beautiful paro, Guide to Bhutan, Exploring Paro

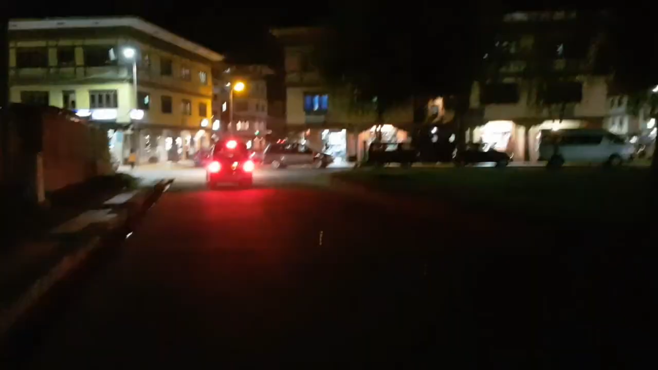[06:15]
गाइज अभी हम लोग निकले हैं थोड़ा सा शेयर करने के लिए पारो टाउन का जो रात का व्यू है वो मैं चाह रहा था कि आपको थोड़ा सा दिखाऊं,